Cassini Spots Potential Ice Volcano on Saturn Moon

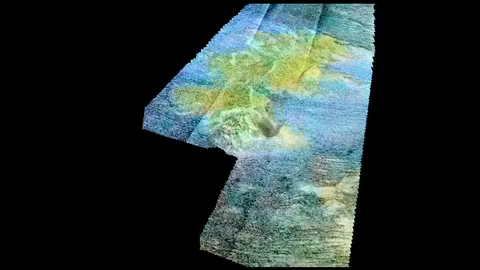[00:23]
Here we see data from radar and the visible and infrared mapping spectrometer.
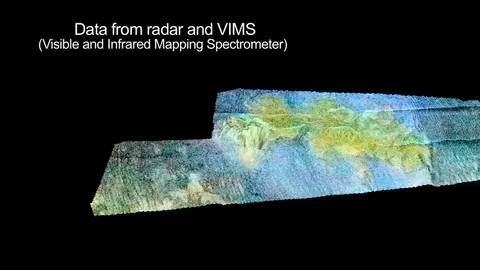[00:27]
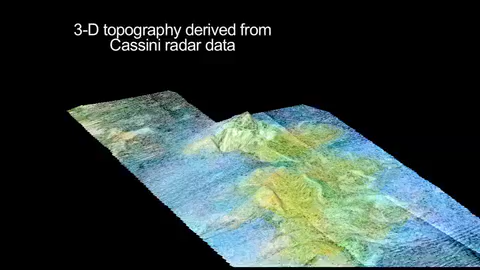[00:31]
This is false color to distinguish the different compositions of the surface,
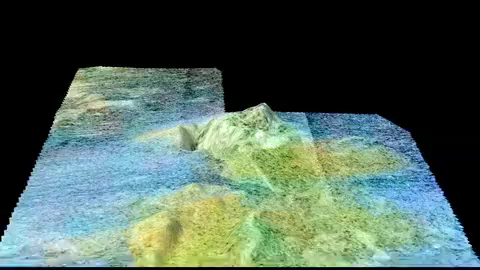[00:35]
so the green areas are what we think are the volcanic areas,
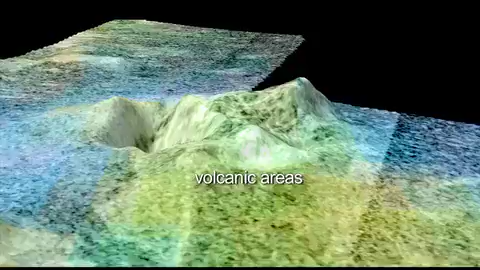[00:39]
while the blues would be fields of sand dunes.